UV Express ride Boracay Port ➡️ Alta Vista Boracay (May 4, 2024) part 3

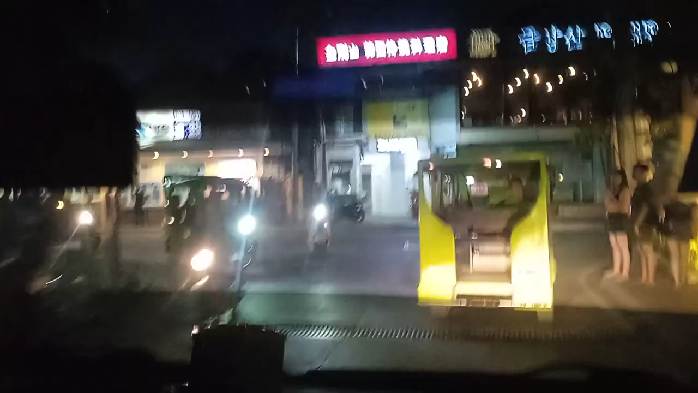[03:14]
Parang ibang bansa, tingnan mo yung mga ano, alphabetical oh.
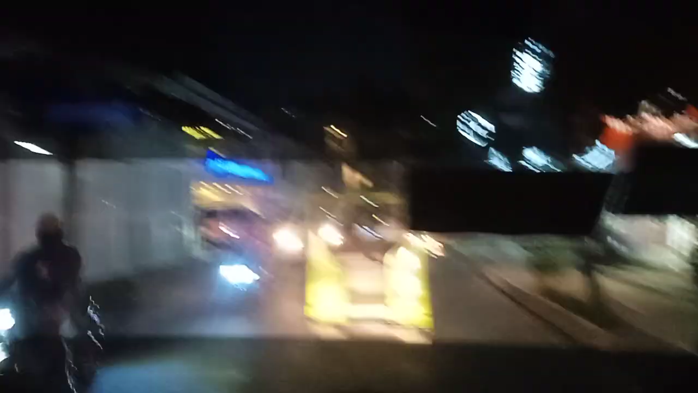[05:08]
Nakakaiba dito ah. Metro Bank Boracay. Ayos ah.